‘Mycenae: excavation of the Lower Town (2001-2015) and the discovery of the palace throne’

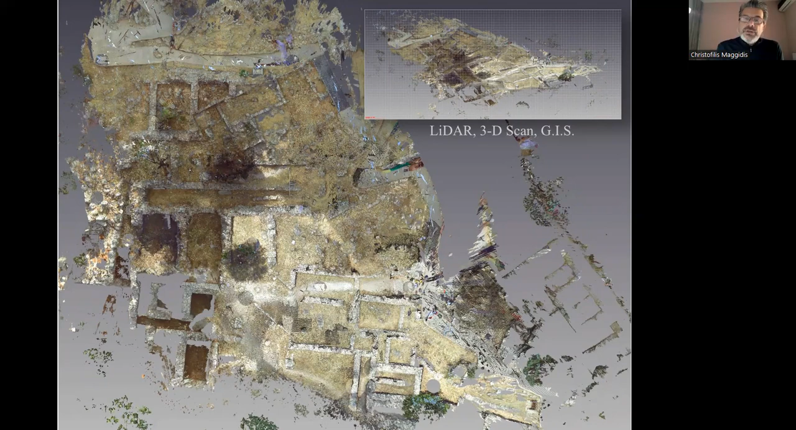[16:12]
And from there, we can create reconstructions of the palatial workshops. We can create cross sections. You can see the architectural plan that resulted from this accurate to the millimeter.
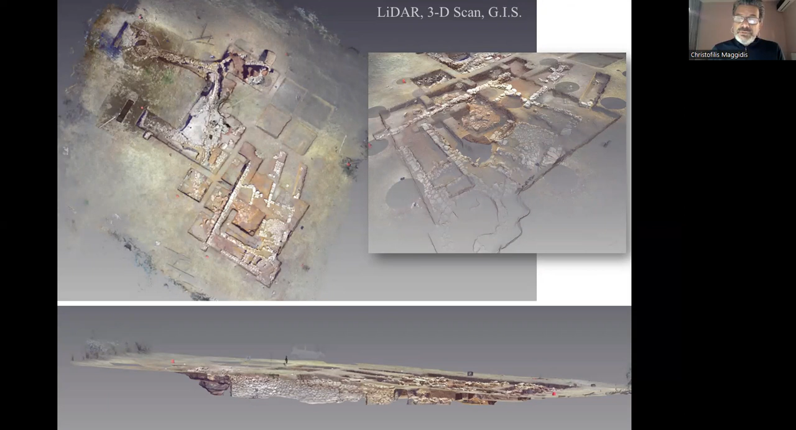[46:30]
There's a video on YouTube where you can actually see in 3D the whole lower town, again, spanned to millimeters.
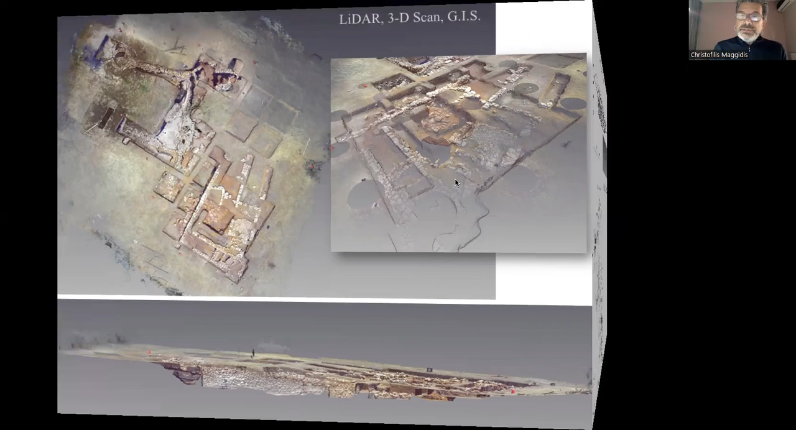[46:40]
And because of this, we have very precise cross sections and we're now doing the reconstructions of the buildings in the same
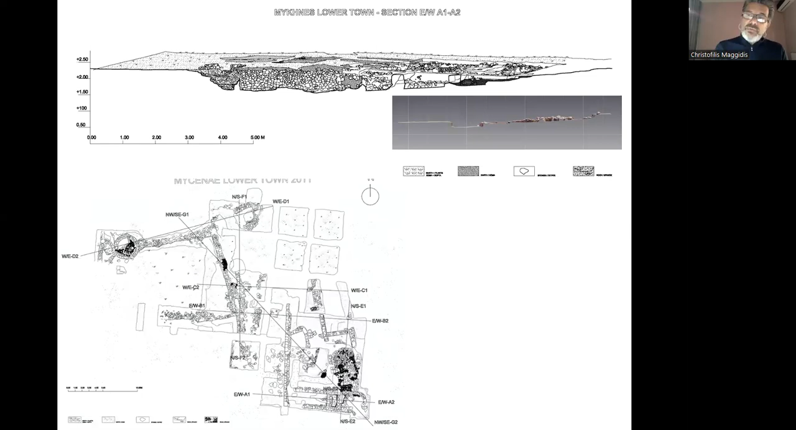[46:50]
way that we did the artisan's workshops. So the main discoveries of the lower town of Mycenae.